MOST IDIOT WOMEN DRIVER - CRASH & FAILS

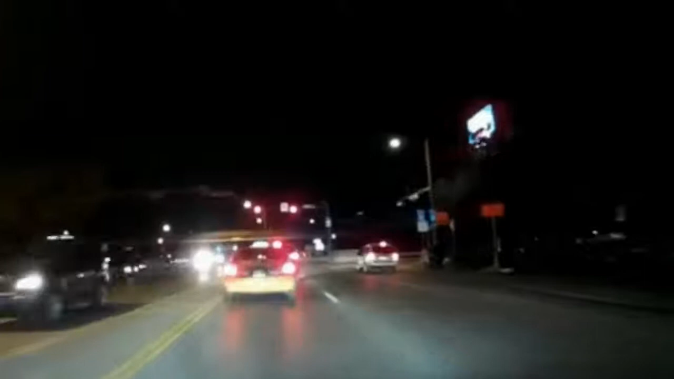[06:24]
Did we just get rear-ended? Huh. Yes. She is running.